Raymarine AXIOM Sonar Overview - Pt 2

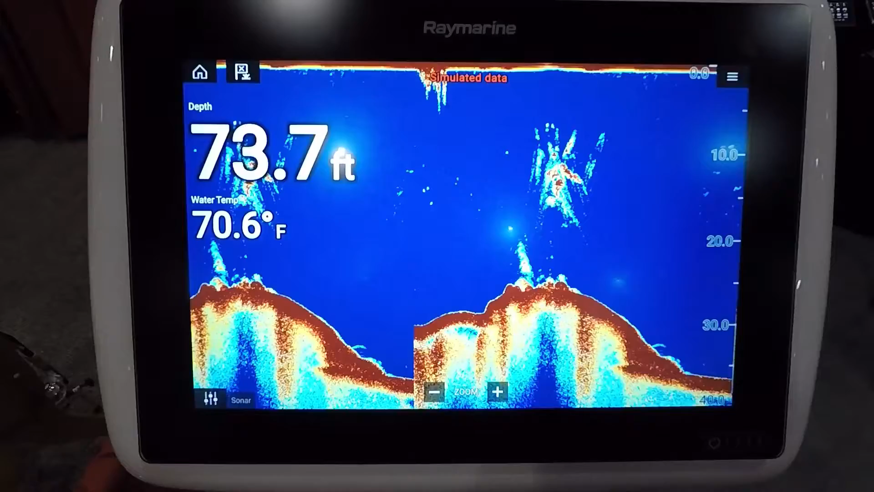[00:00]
On screen: depth 73.7 ft, water 70.6°F
So from a fish finding standpoint these units have all the the main features you'd expect just in the main menu here.
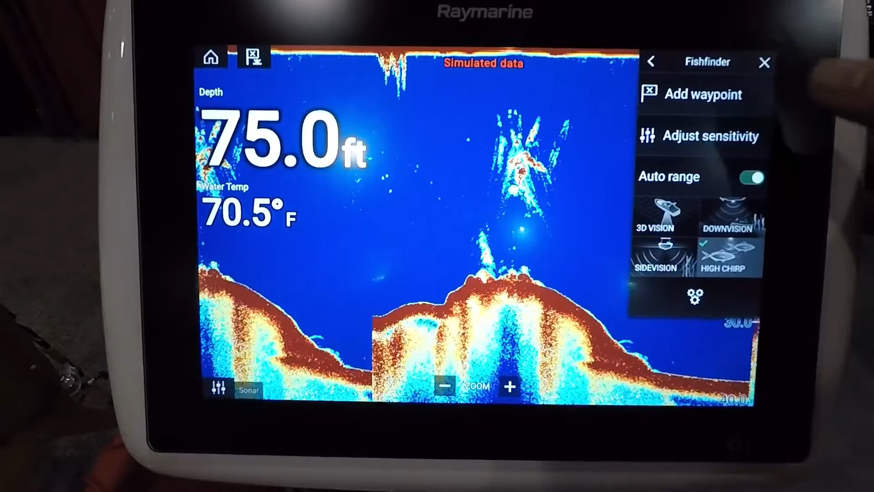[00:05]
On screen: depth 75.0 ft, water 70.5°F
If you want to adjust anything you can hit the adjust and then it'll bring up that menu to the left and you can make your changes.
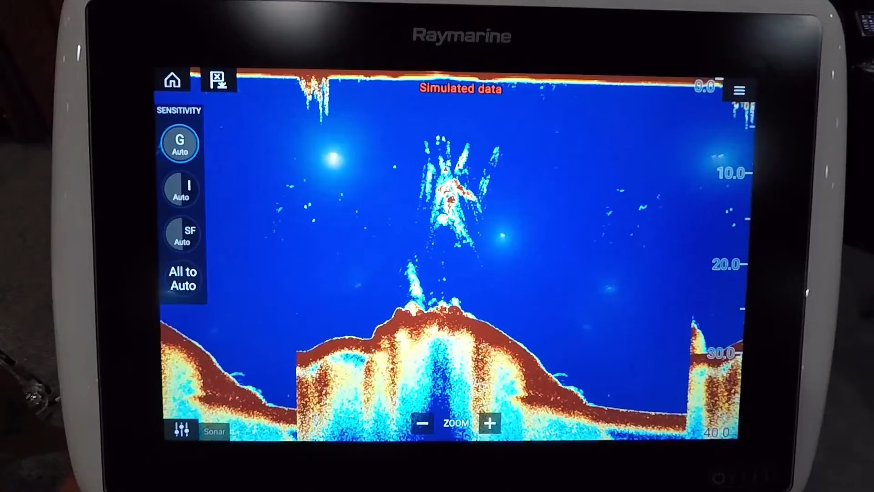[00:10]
So over here we have an auto gain control.
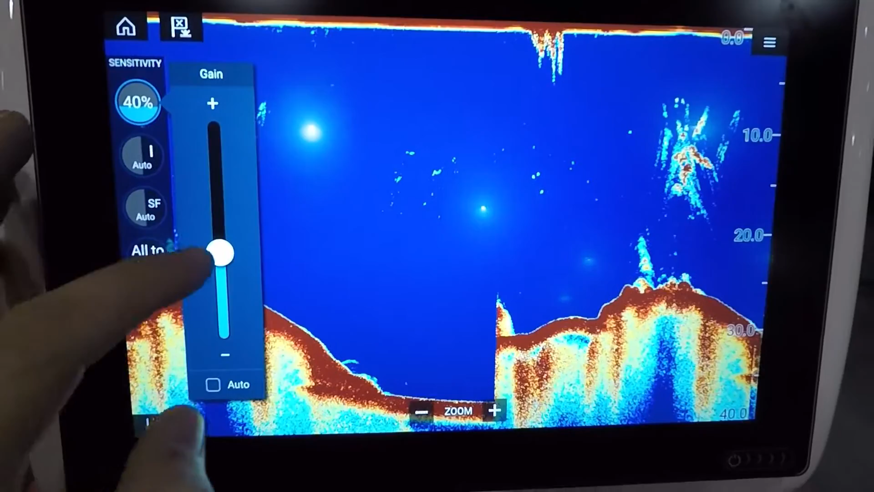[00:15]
You can select auto or manual and then adjust that accordingly. We have auto intensity as well. I got my gain a little too high there. One thing I have found it just by playing with this they there
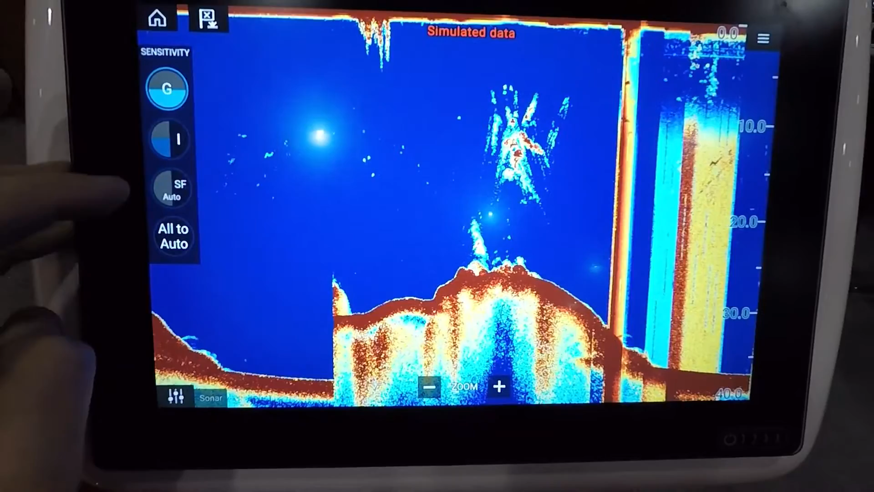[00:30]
is a lot of adjustment available and it looks like these units are going to perform very well
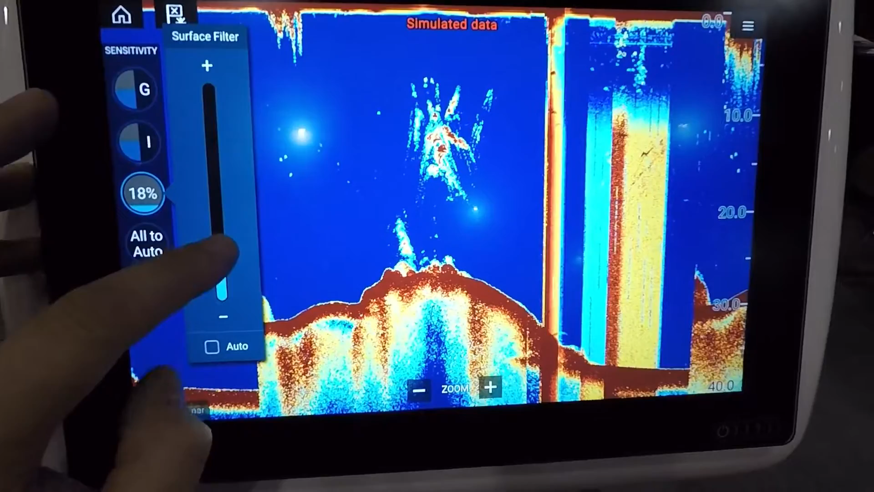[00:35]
in in the manual mode.
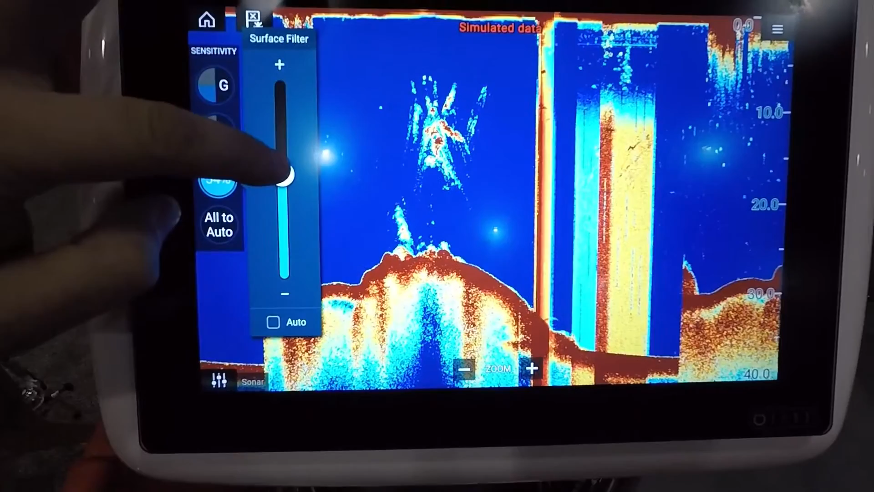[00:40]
You can also adjust surface clarity right there and then if you you do
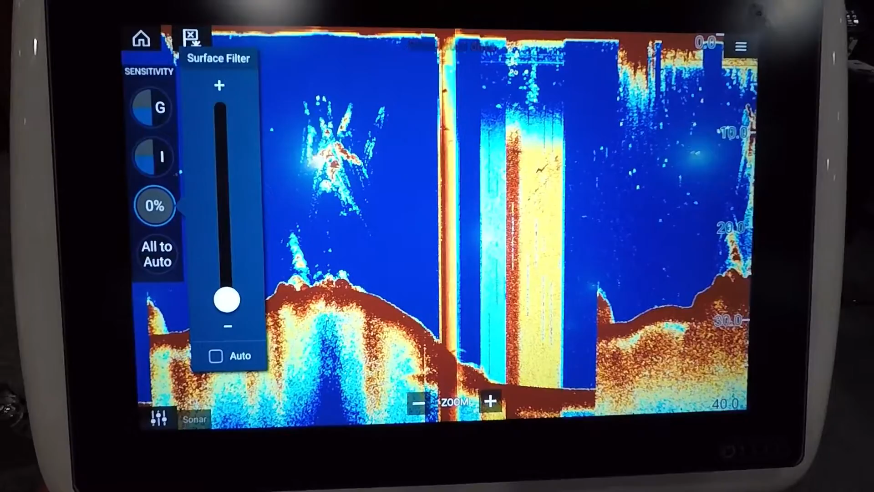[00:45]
set it up you don't like how you've got it you want to kind of start fresh from where the unit sees fit there's an all auto and
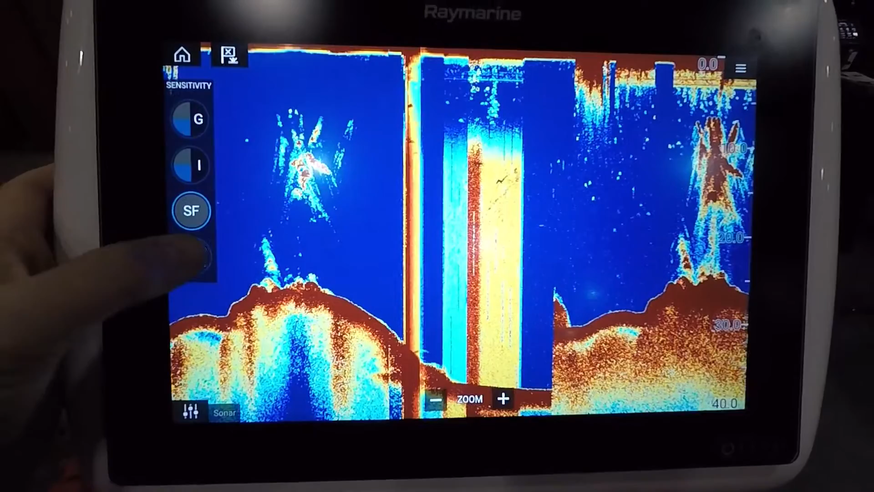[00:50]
you can just tap that and then it'll take everything back to auto.
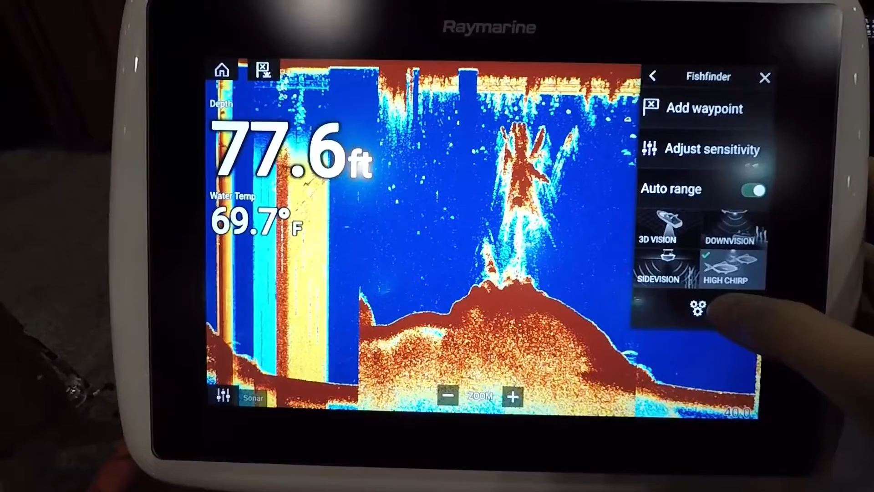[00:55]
On screen: depth 77.6 ft, water 69.7°F
Okay and then down through the menu here you have your gear icons which is your main settings so we can go through in here we can change our color
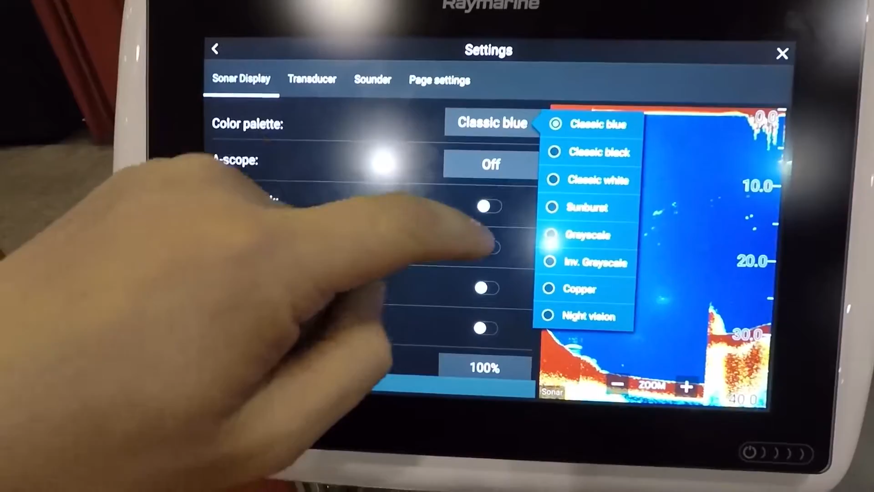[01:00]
palette to you know whatever you like there and put an amplitude scope on or off
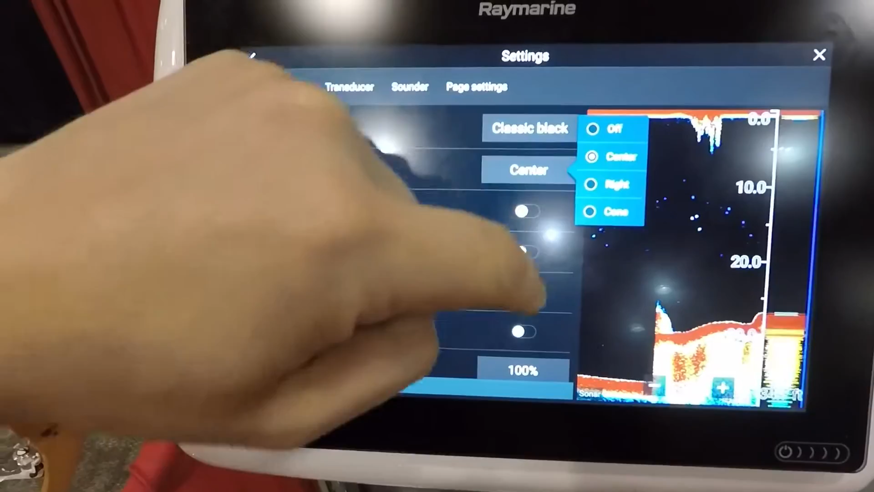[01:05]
and then you can adjust how the returns show up whether in the center
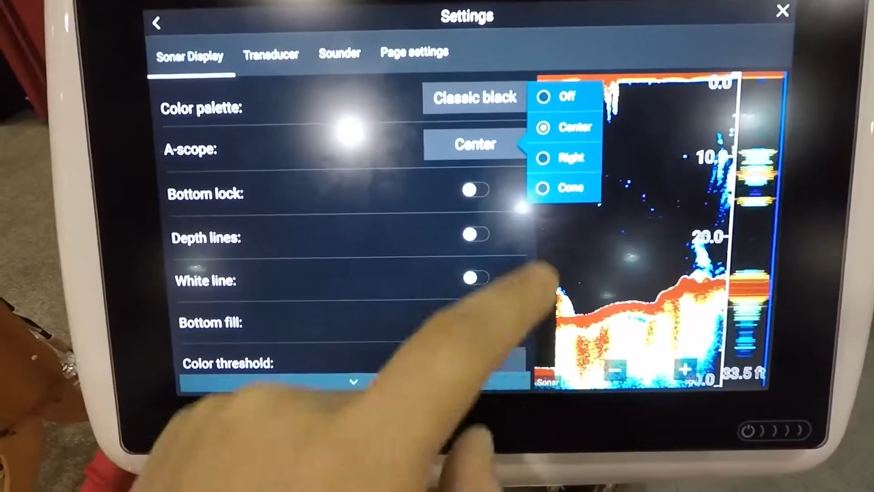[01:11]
there's also a cone one which is actually kind of cool I like that one and
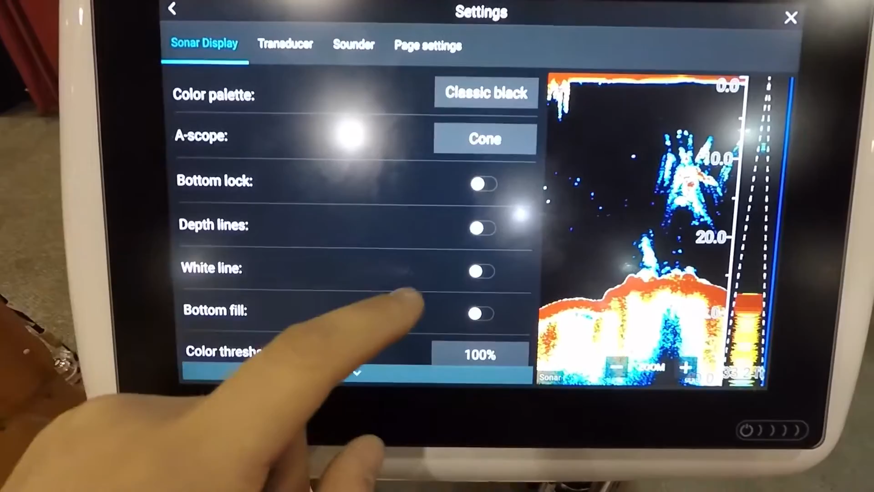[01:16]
you have all your features down here that you'd expect.
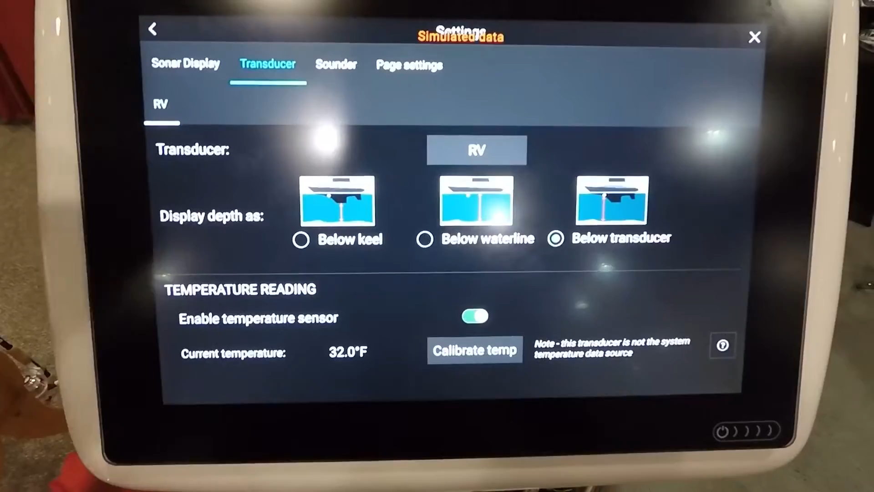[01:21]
Set up your transducer in there we have our sounder adjustments here
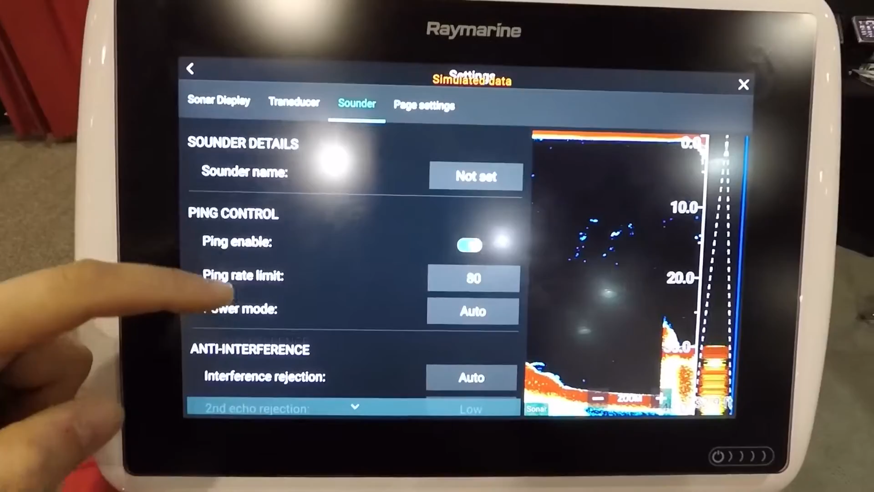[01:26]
enable ping enable you can turn off your sounder if you want to go
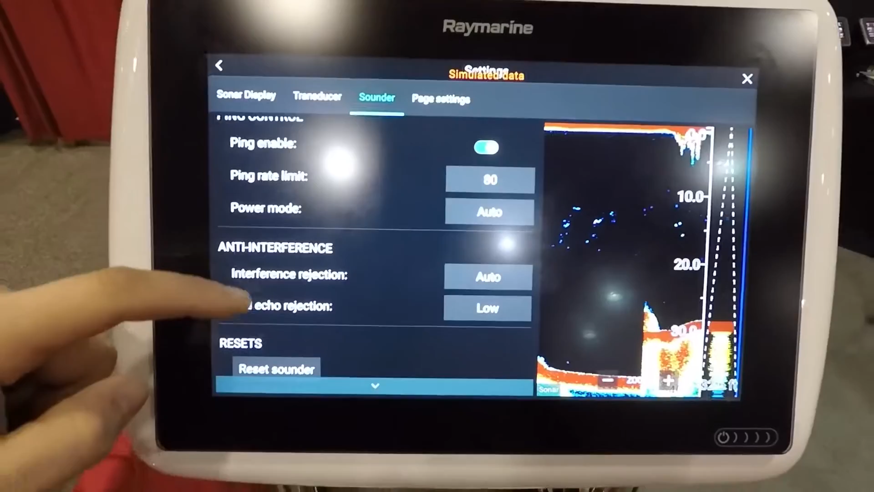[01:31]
up to the front to fish and then also your page settings here and this is this will
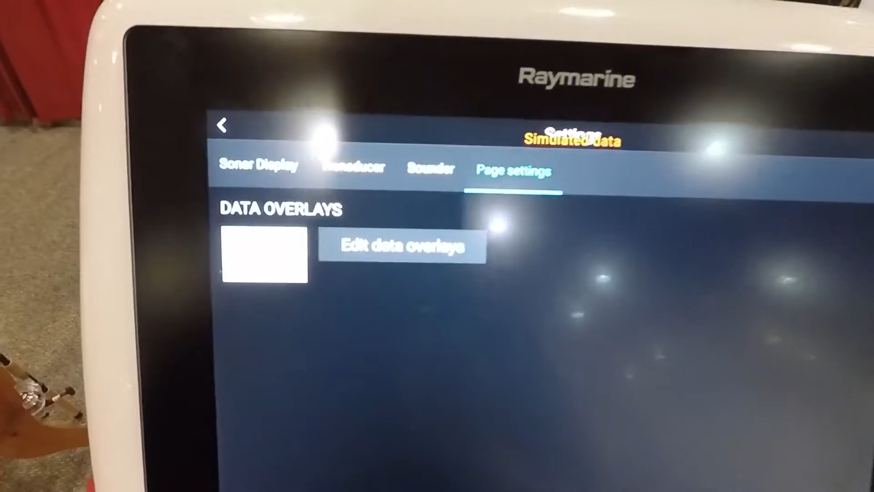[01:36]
be available on all the screens you can edit your overlays and they've done an excellent job at this you can
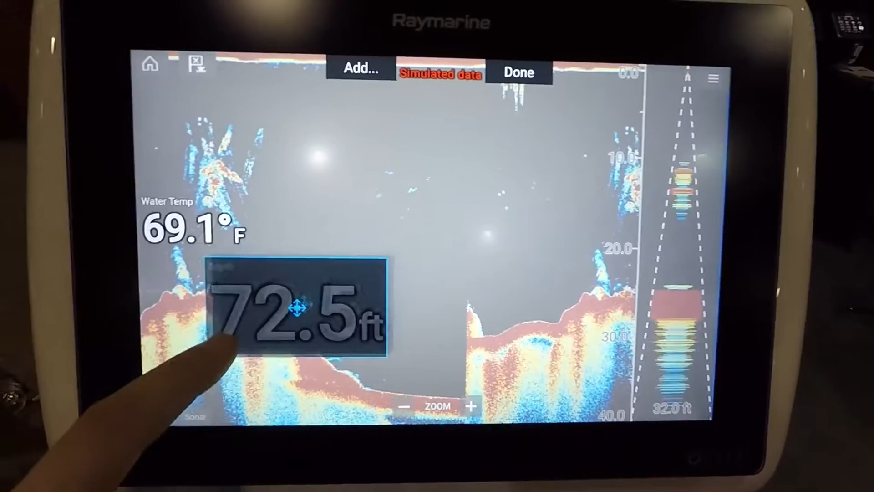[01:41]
On screen: water 69.1°F
just move them around wherever you like if you want to add something you can just go to add